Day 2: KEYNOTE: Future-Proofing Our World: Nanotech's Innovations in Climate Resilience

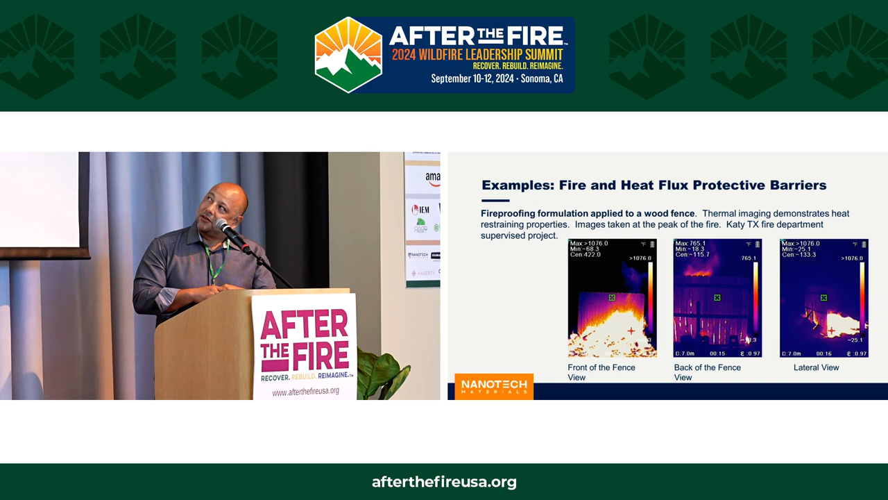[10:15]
The coating itself was, I believe, 400. That talks about emissivity, right? The ability of our coating to reflect energy out rather than inwards. And in the middle picture, you can see that the fence was actually at 70 degrees of ambient temperature. And that's very important because if you're crossing, you know, through a fence that's not meeting heat, you can pass through it, right? Because the fact that the fire is not near you, it doesn't mean that energy is not, it's going to affect you. So that's what our coating does. It actually restrains the heat through the coating and through the materials, and it doesn't allow to burn it. So when you think about a practical application, especially when it comes to spend a lot of time talking about mobile housing and some of these kind of emergency situations,